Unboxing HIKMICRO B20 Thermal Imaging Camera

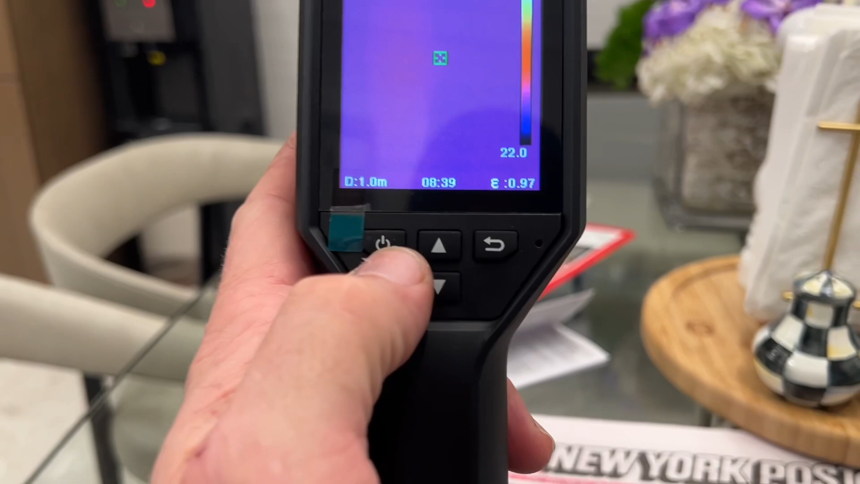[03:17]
Turning it on, you hold down the power button for a couple seconds and it comes on. Like the FLIR i7 that I also have.
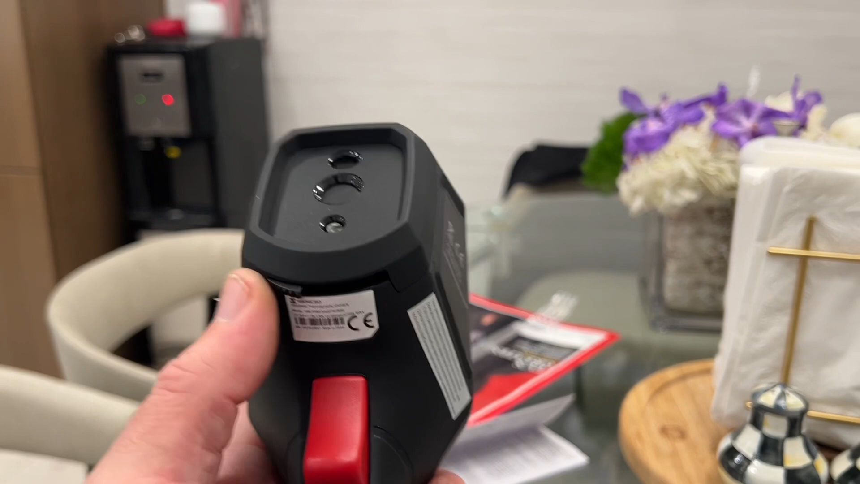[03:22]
We have the, I guess the shutter window to protect the lens.
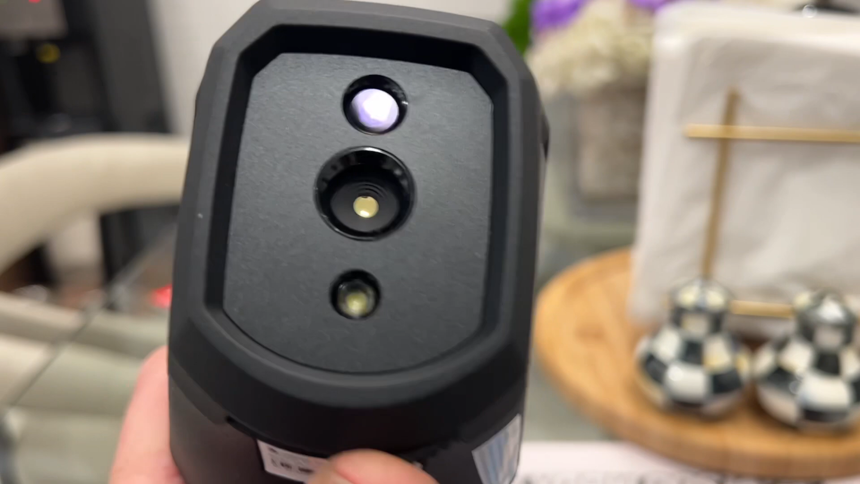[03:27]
All right. And we open it up.
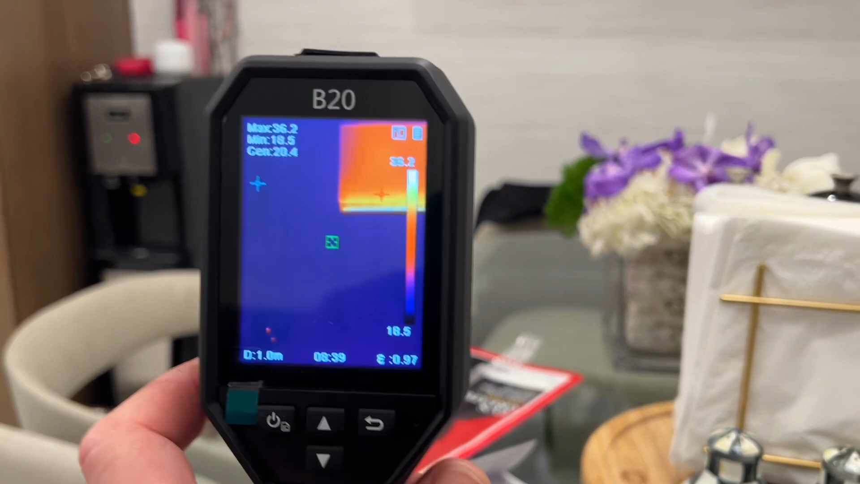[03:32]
We have a nice thermal image of what's in front of us.
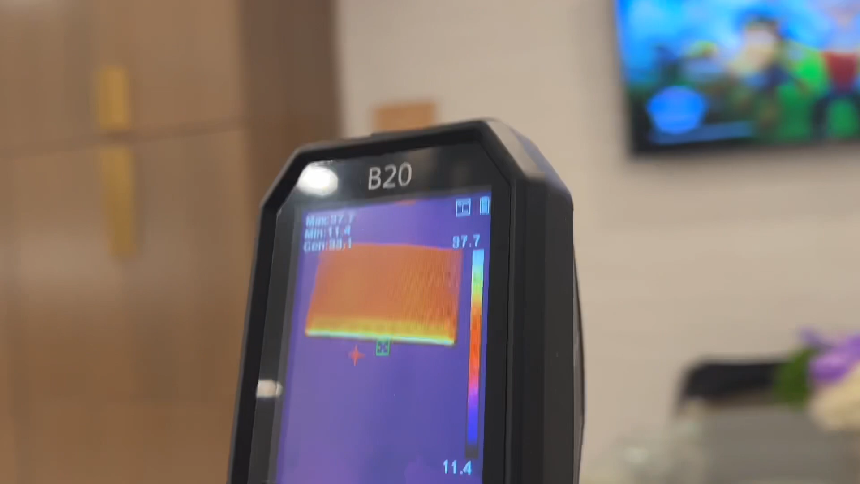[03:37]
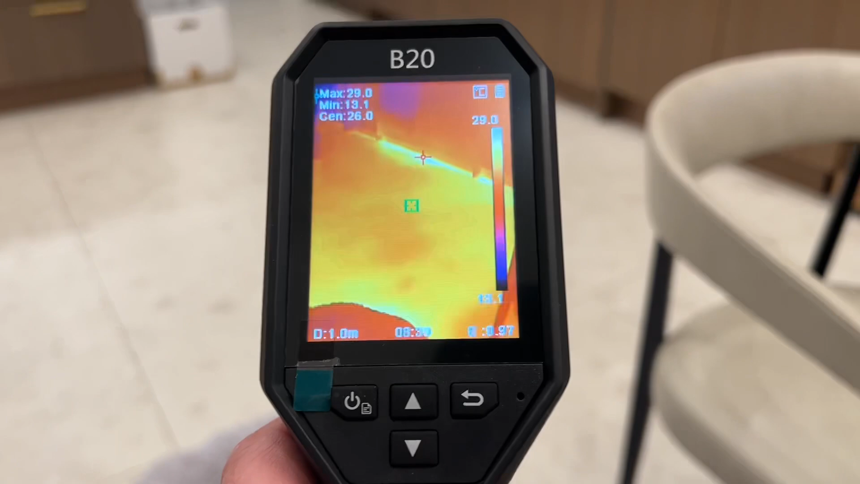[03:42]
Not too shabby. Not too shabby.
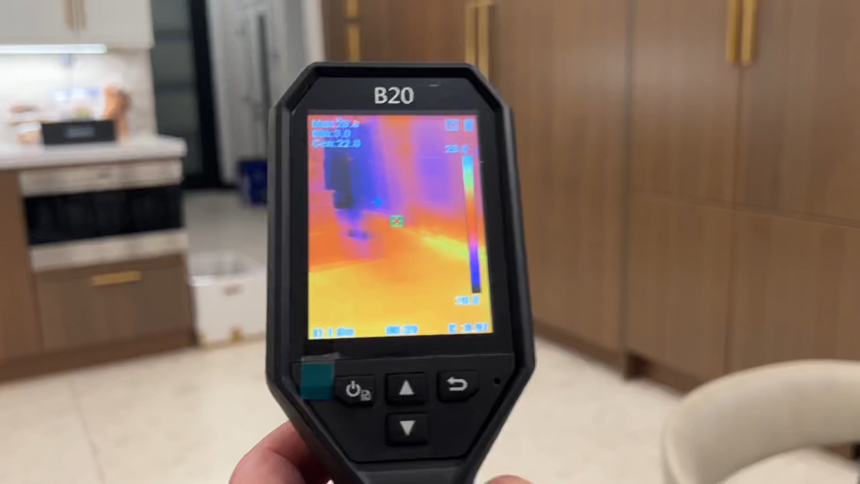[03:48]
Let's take a walk around the house and check out the Radiant. So here's the Radiant in-floor tubing.
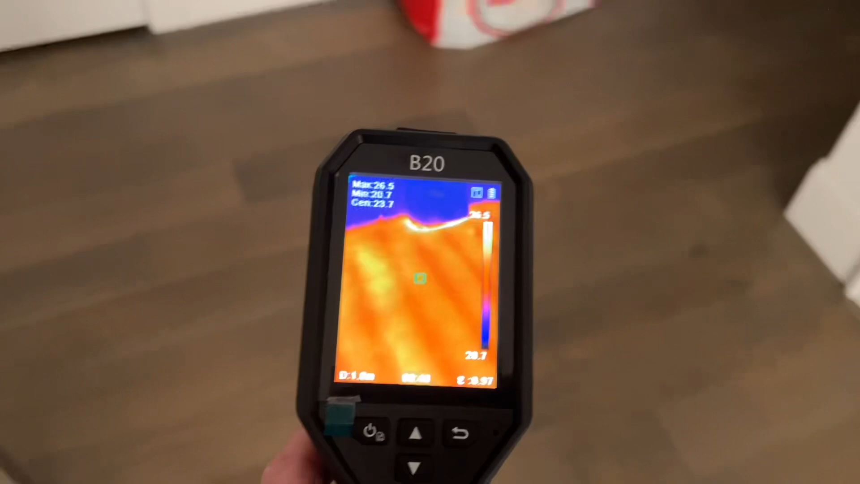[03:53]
We can see the tubes,
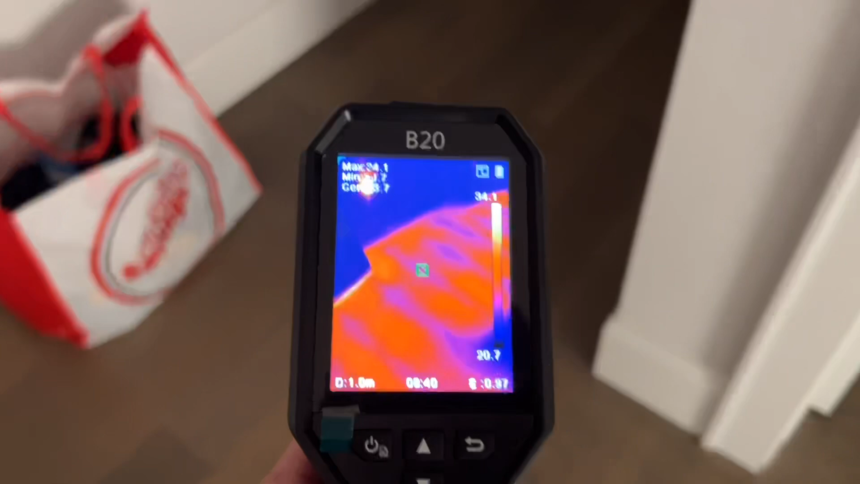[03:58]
the pecs, half inch pecs in the floor.